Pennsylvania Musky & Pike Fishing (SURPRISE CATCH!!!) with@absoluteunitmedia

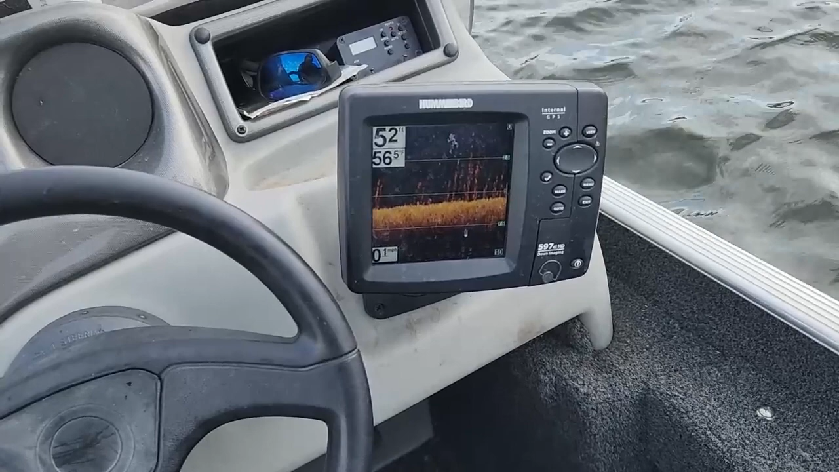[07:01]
But one of the things I find interesting about the tops of these weeds are they're about two to two and a half feet below the surface of the water.